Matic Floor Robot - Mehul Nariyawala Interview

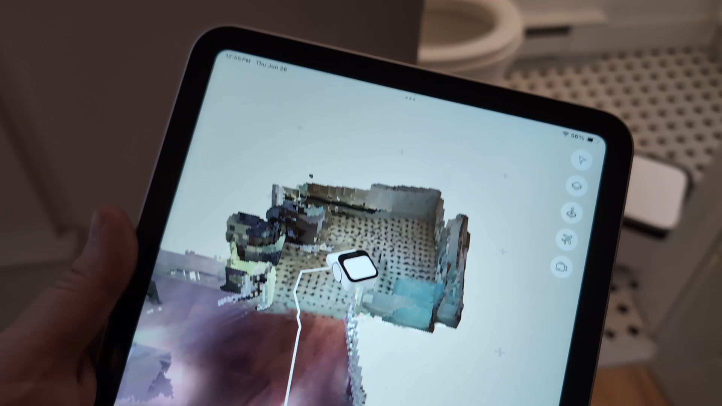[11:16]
So we wanted it to see the same way as well so it can see obstacles and all kinds of things in a very human-centric way. And then it can avoid it.